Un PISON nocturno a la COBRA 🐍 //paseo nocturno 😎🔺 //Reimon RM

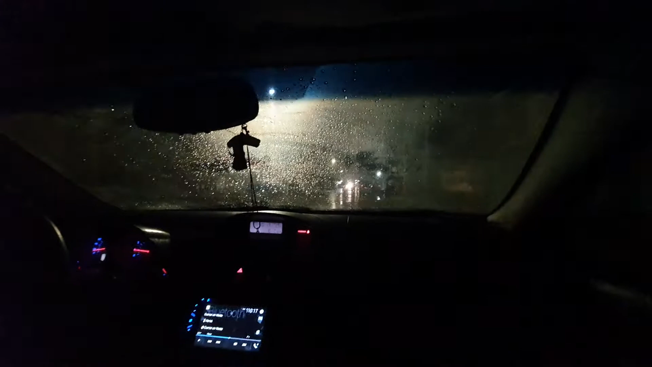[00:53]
Cobra Andamos en la Cobra Pues es que sí Sí Vamos a desactivar el control de tracción Además, yo sé que la neta, pues Es de aquí nada más para allá Y ahorita nos dimos un tiro, amigos Los saludo
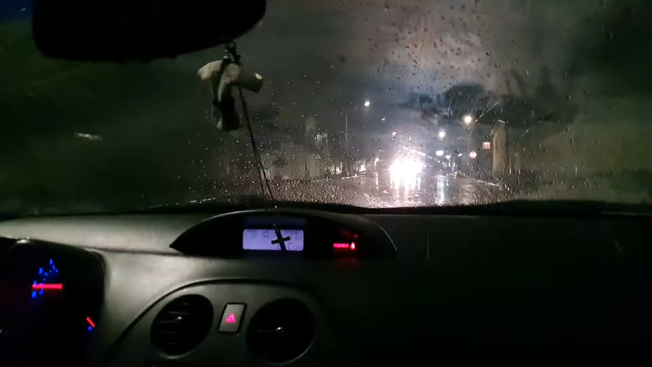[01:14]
¿Qué no? Está haciendo ese archivo Ah, ¿sabes qué? ¿Dónde está las pie ahí un cabrón, güey? Es que pide demasiado Sí Y luego, pues, aparte está lloviendo, amigos social Es una estruja mala pero se ve que en el que va a ser mejor que pueda
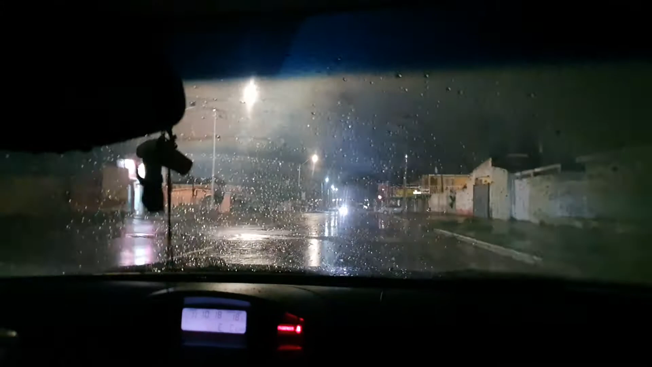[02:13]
esta lloviendo amigos esta lloviendo y pues las llantas son un poquito mas resbalosas